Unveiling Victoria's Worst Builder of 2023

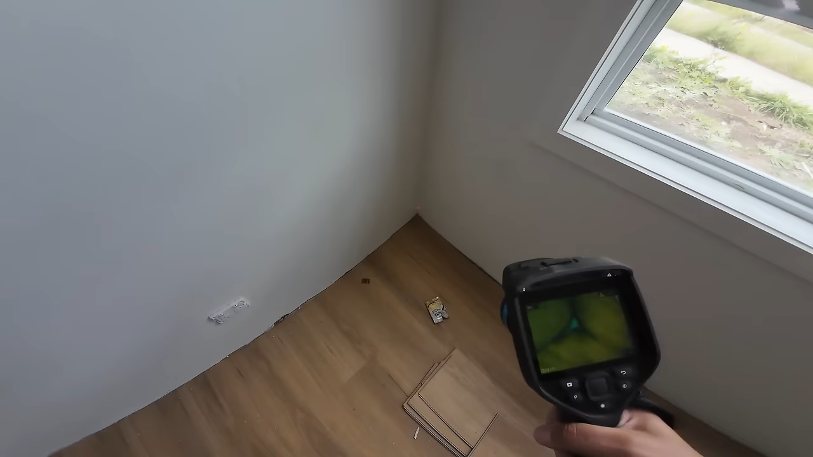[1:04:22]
And you can see that there is a bit of mold right there.
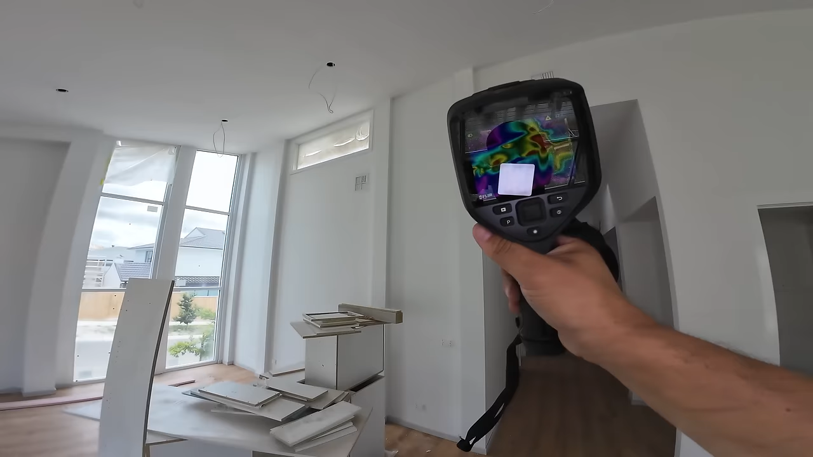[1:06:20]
Right here, where that chimney was. Oh my God, this is just unbelievable.